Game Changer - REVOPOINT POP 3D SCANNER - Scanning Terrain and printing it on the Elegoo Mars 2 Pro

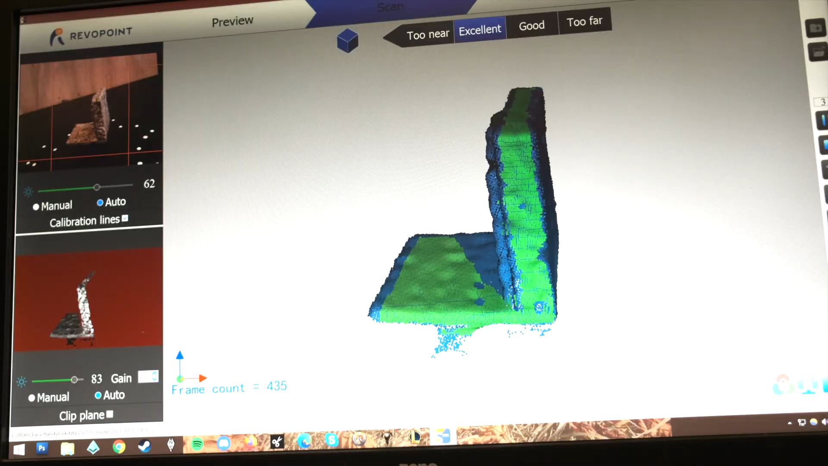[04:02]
repainting the door definitely worked and the scanner was able to achieve a better scan but I
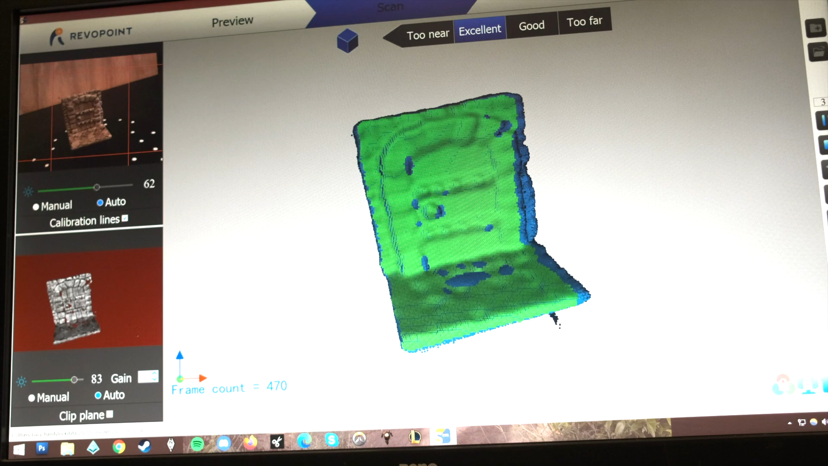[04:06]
still lost a bit more detail than I
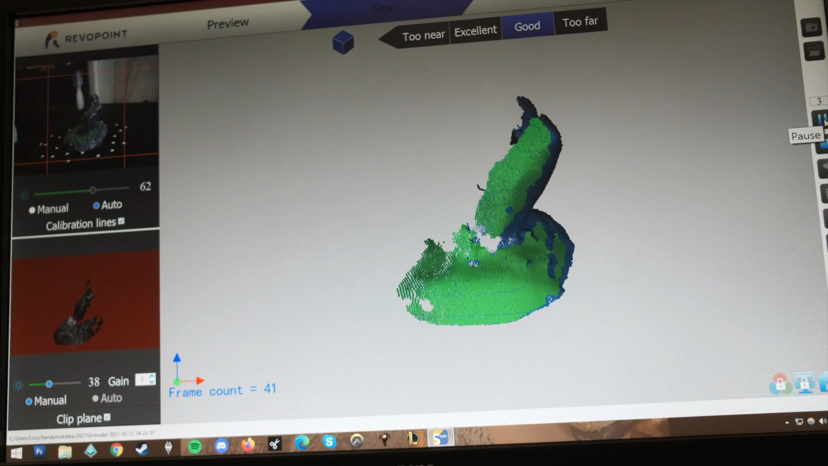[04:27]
going to have the exact same problem as before with the piece being too dark but
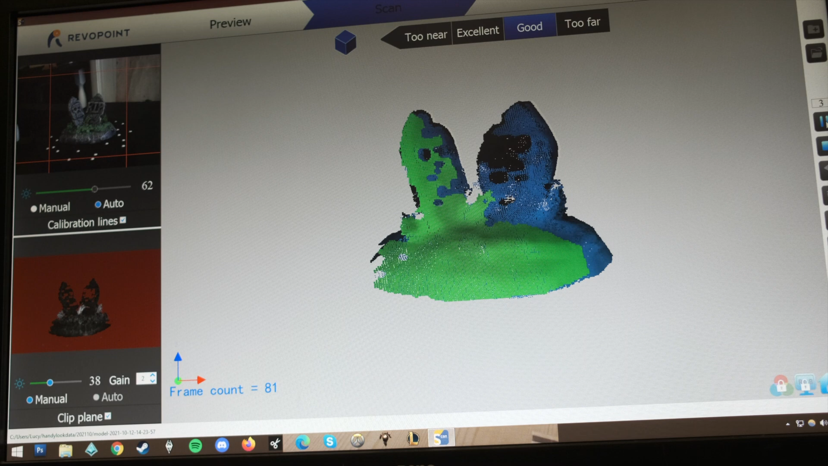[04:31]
I was pleasantly surprised to get quite a good scan of this piece I think this is definitely possible
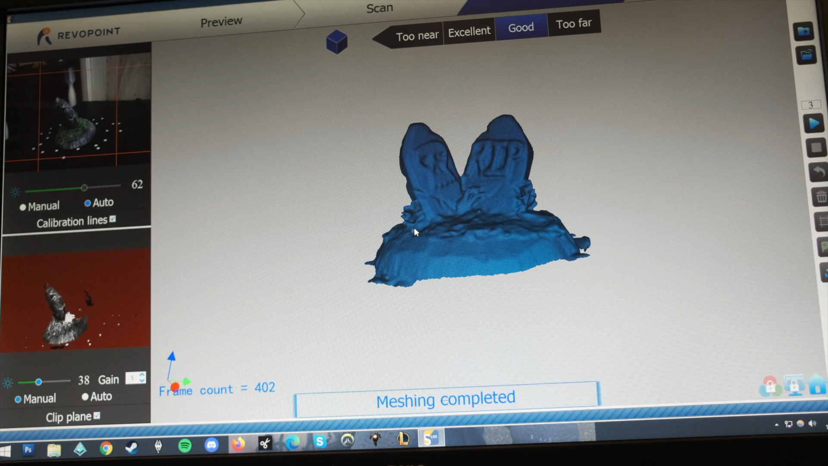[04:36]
especially if I scale it down to something like a 28 millimeter scale for D&D the only problem
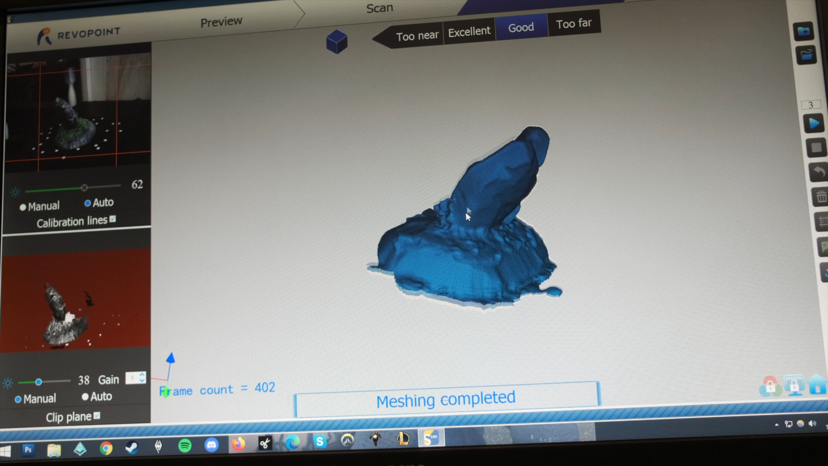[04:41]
is that the base looks messy around the edges and needed hollowing so that the print didn't take up too much
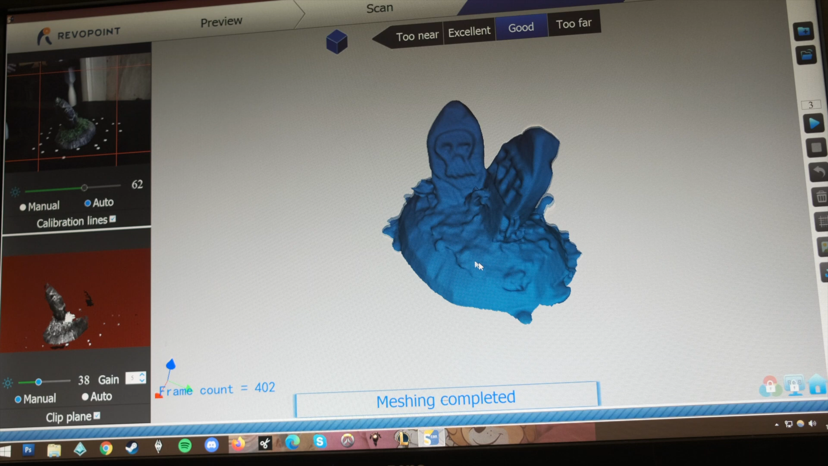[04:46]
resin I didn't have a clue where to start with this so I called on the help of my good friend Zane
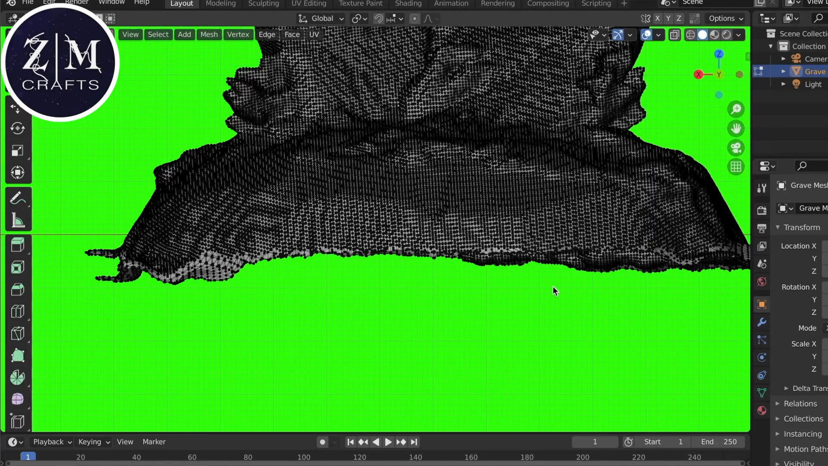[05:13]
the 3d scanner flatten it and conceal
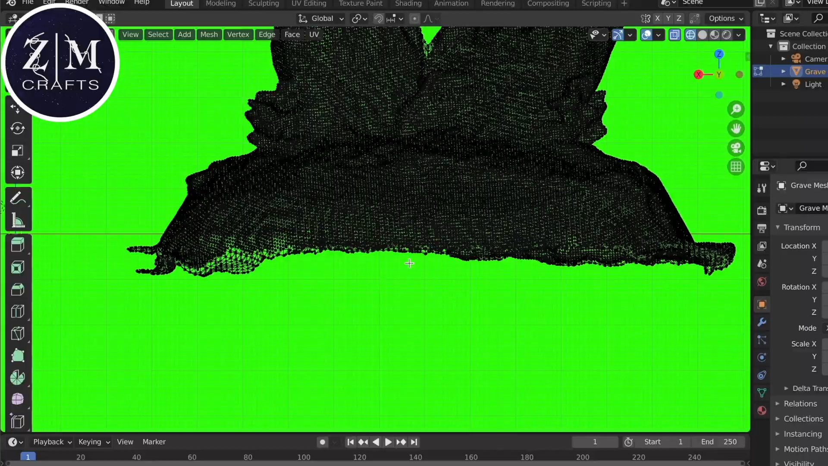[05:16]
it that way it is a solid mesh and that way the slicing software can read it and translate that into printing so
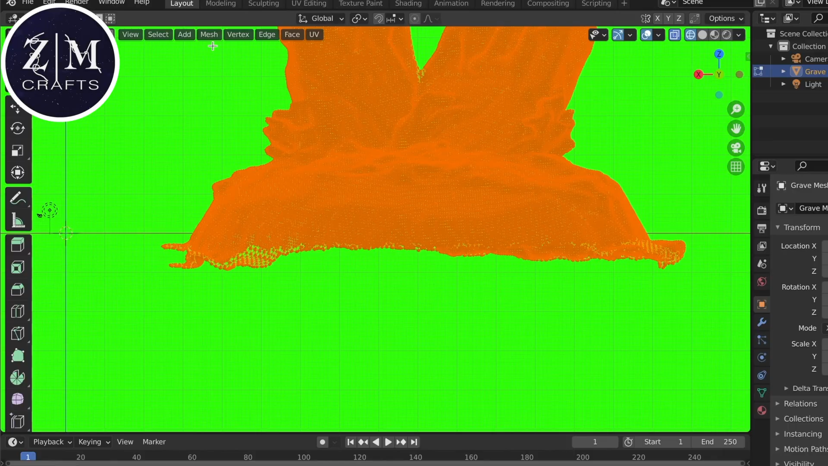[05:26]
after importing the model into blender I bisected the mesh
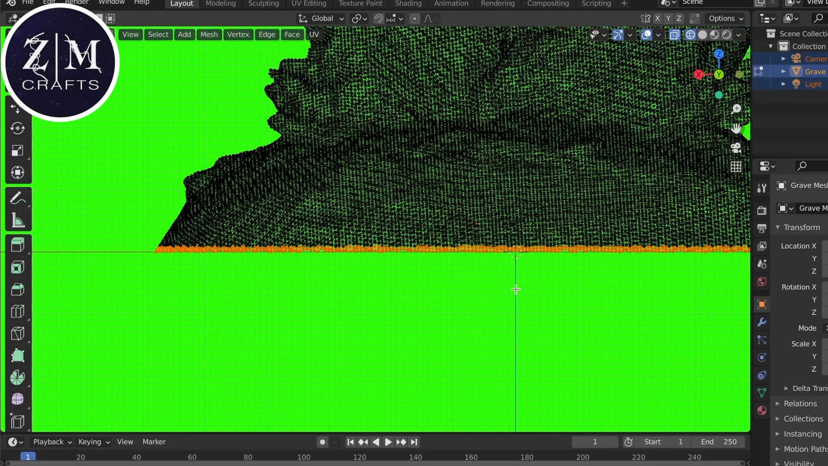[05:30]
and extrude inward which allows me to create a hollow base
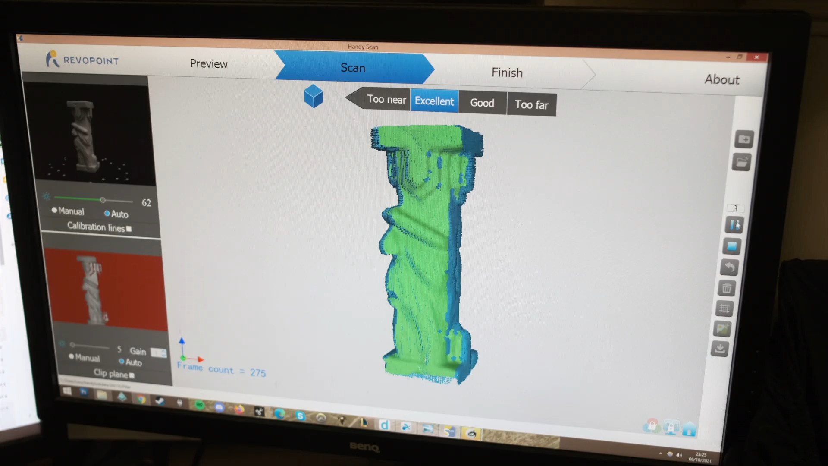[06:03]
really cool the awesome thing is by the time that I had moved on to this scan I had started to get used to the handy scan software and the
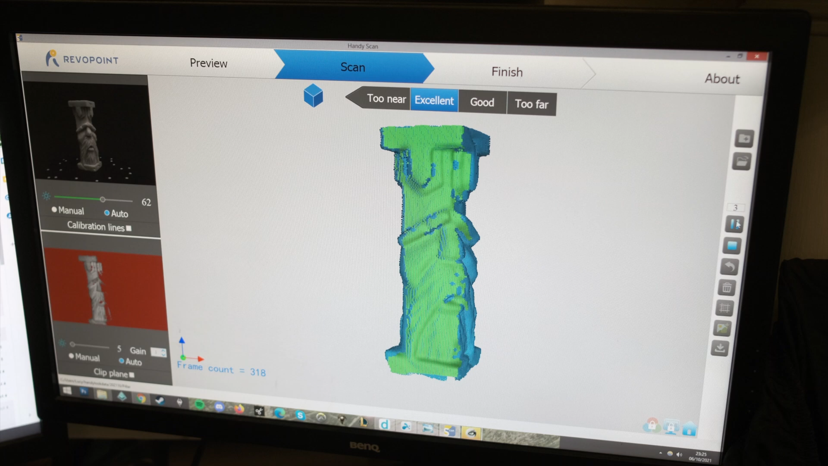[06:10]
setup of the scanner itself so immediately I